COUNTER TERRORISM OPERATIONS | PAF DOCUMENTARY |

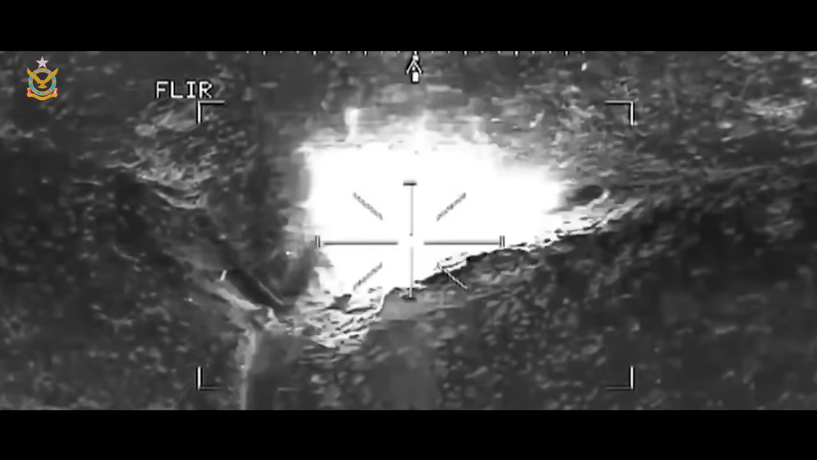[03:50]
مشترکہ کابیشوں سے اس طرح یقینی بنایا گیا
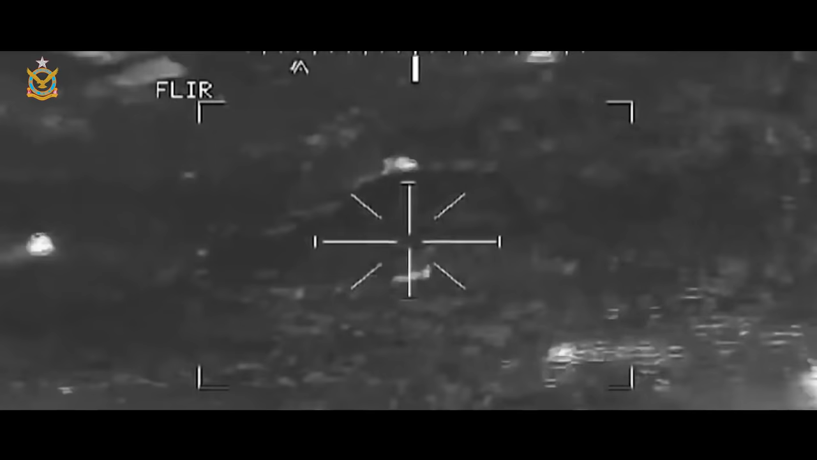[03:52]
کہ جو سامنے آئے نیستر نابط ہو گیا
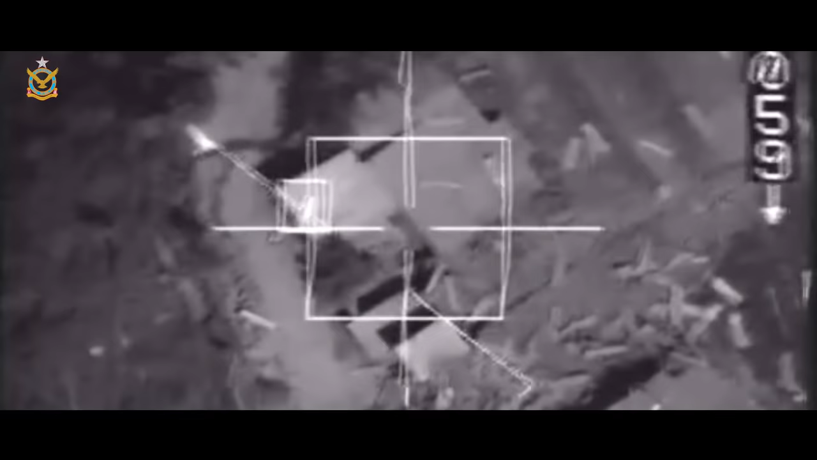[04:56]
تو حدف کا نیست و نابود ہونا مقدر ہو جاتا ہے
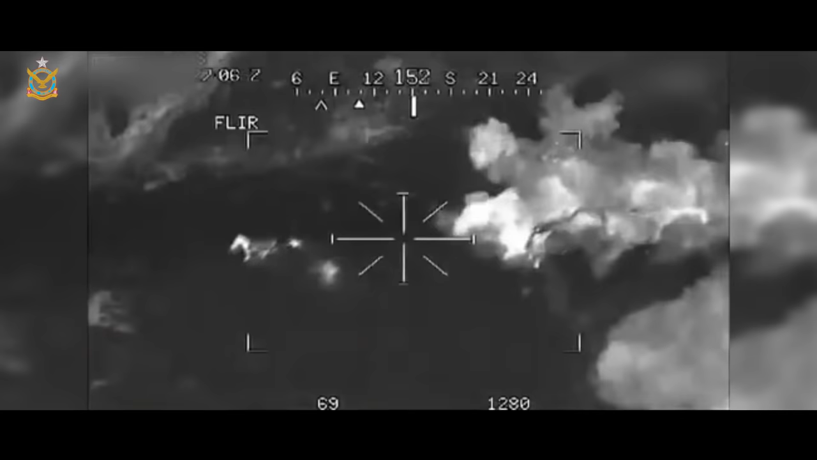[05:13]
ان کے جسموں سے نکلتی ہوئی حرارت ہی پاک مزائیہ کے تیاروں پر ان کا پتہ دے دیتے ہیں